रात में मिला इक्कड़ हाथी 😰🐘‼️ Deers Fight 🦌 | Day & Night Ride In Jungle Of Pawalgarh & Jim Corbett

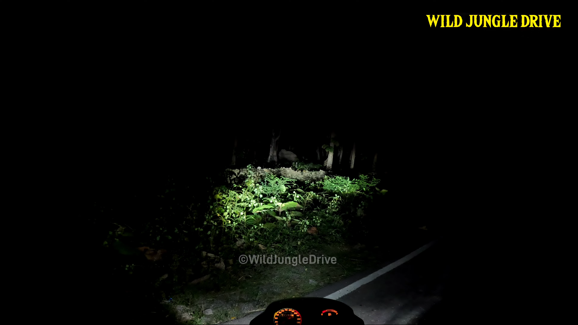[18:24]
तो यह वापीस जा रहा है क्योंकि इसे रास्ता नहीं मिला वना रोड़ पर होता अभी ओ भाई टसकर है दोस्तों टसकर सॉल लेड स्टार्ट करो